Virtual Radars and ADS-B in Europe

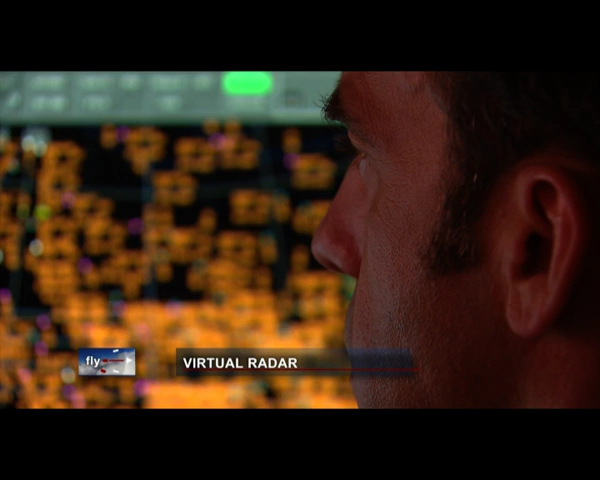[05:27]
Tracks have been created now, and what we do is we put them into our system, and this is how it is displayed to the controllers on the day.
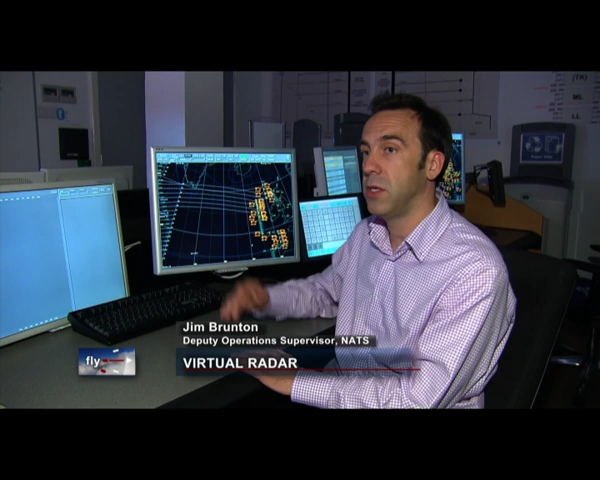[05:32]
They use the information that they have in front of them, as well as the flight plan information. And using this, they can clear the aircraft in a better way, in a more efficient way than they would have been if there was no tracks created.
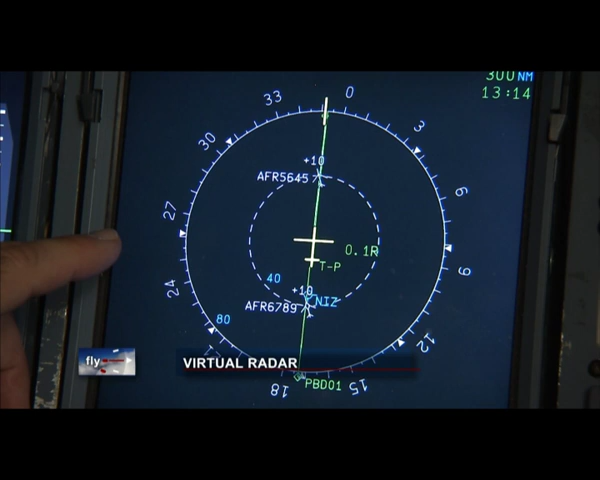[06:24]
In the current state of things, I'm not allowed to, because I'd be separated from them by less than ten minutes. If I use the ITP, so I can see the other planes,
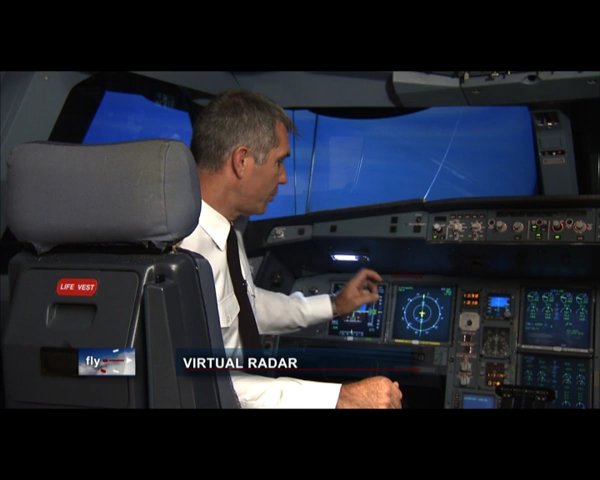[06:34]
I can tell the controller that I'll be able to cross quickly enough the level where the other two planes are, to reach the altitude that I ask,
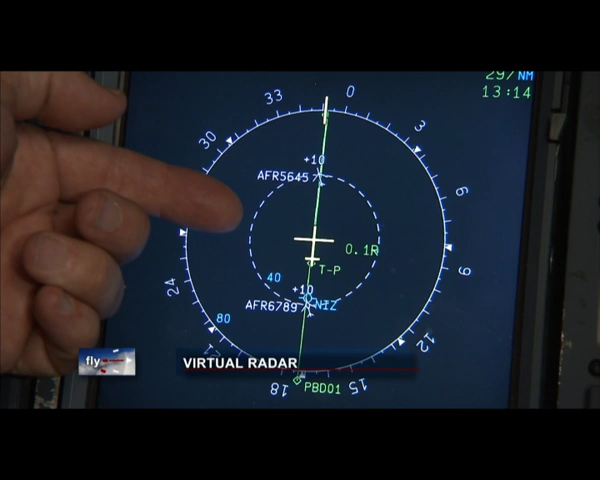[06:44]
and I'll be able to reduce the distance of 80 miles between us to about 25 to 30.